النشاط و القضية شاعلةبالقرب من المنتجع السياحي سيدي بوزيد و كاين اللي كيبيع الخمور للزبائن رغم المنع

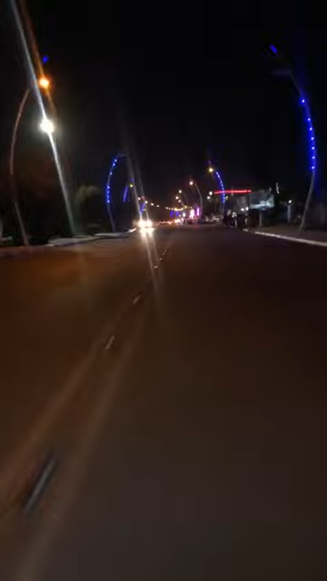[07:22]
بطبيعة الحال راه عدم الاناره في منتجع سيدي بوزيد امر الفطوات كاينين والضوء ما كاينش. هانتو كيما كتشوفوا الملاهي هانتو ملايين عامرين الدنيا عامرة ولكن للأسف هذا الشيء اللي كنشوفوه صراحة غير طبيعي.
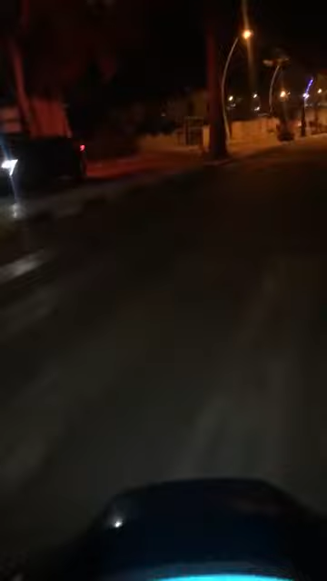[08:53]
للقانون يعني بعد اماكن اللي خارقين للقانون الصراحه.
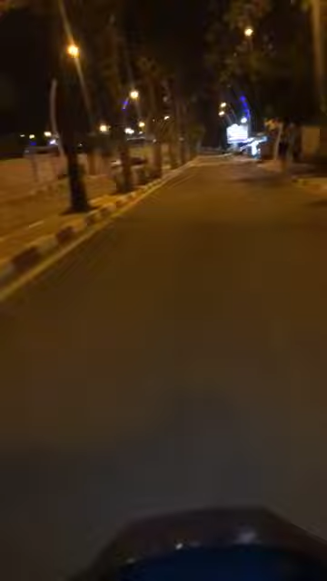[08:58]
يعني بحال هاد الفيلا اللي كتشوفوها هنايا هادي كيتباع فيها الشراب من لاكاف لو. يعني الصراحه هنايا ما فهمناش هاد الشيء هذا ما فهمناش يعني منين جابوا هاد القانون هذا اللي باقي لحد الان حنا ما فهمناش.